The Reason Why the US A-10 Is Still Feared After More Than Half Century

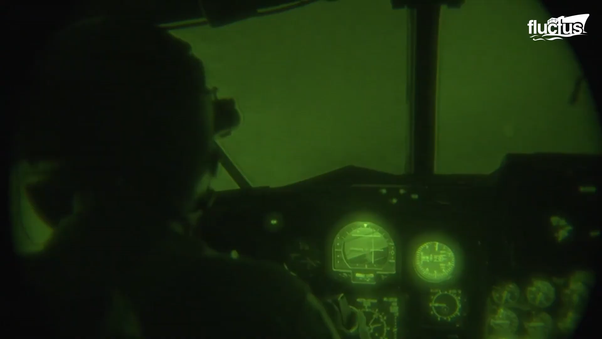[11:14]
It's all light-level television system and infrared detection system are used to scan a full 360 degrees,
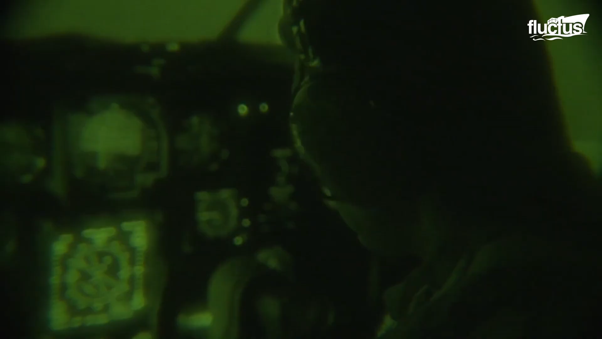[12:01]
due to its importance in the Air Force, the AC-130 is equipped with a night vision imaging system, allowing for usage during night missions.